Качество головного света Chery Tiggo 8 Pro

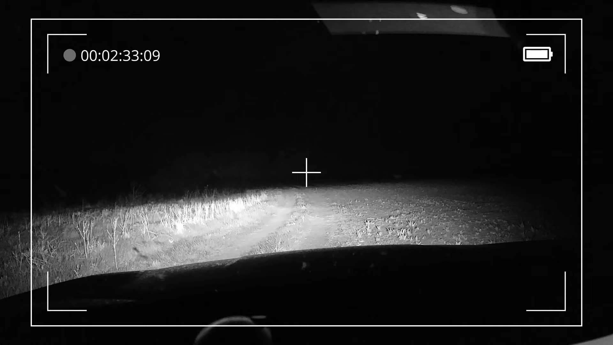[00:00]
Вот у нас с ближним, вот с дальним. Это у нас с ближним светом и противотуманками.
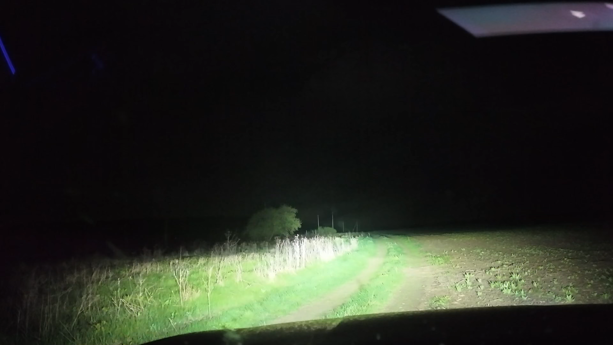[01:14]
В принципе, включен у меня сейчас дальний свет. Ну и работают чисто габариты.
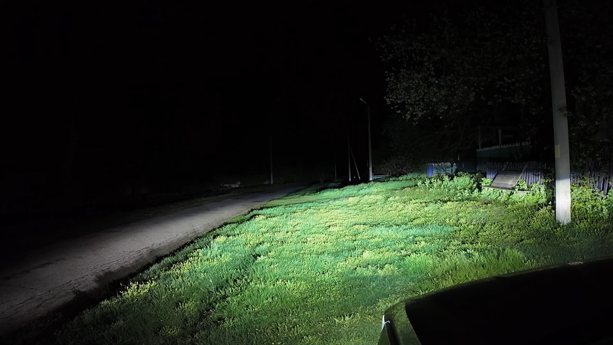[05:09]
потому что дорога здесь очень узкая, чтобы не мешать никому. Ну, и, соответственно, это немножко накладывает. В плане того, что рельеф местности немножко бугристый, да. Ну, вот, смотрите, это у нас с ближним светом и противотуманками. Сейчас включу дальний. Вот это с дальним светом.